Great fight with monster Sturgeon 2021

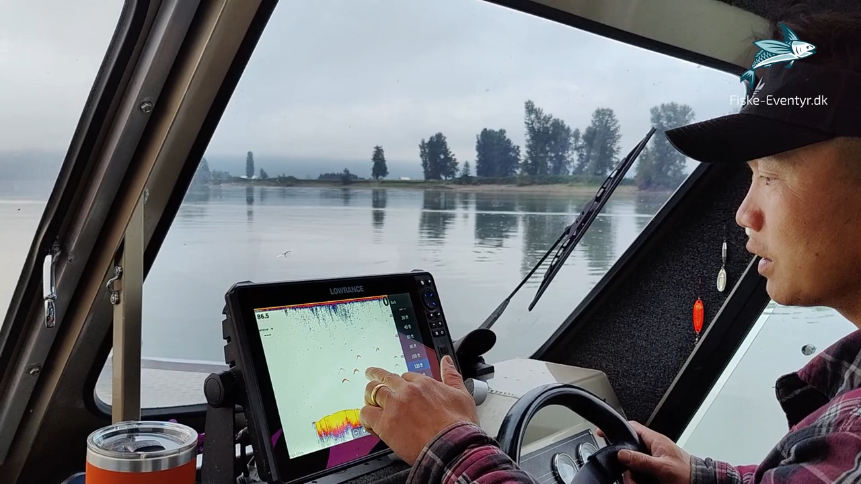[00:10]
Like, they're real. Oh, look at that one. Jesus. Oh, that's a really big one. Oh.
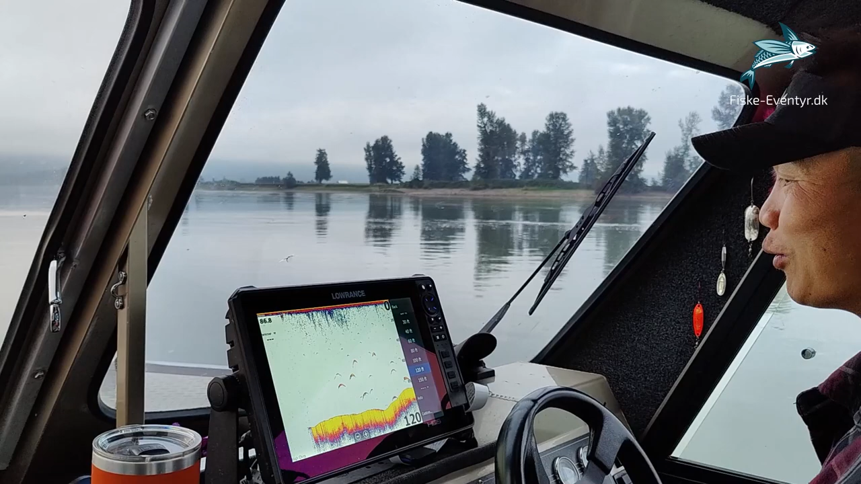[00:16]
Like, holy, they're really big. Really, really big. Oh, wow.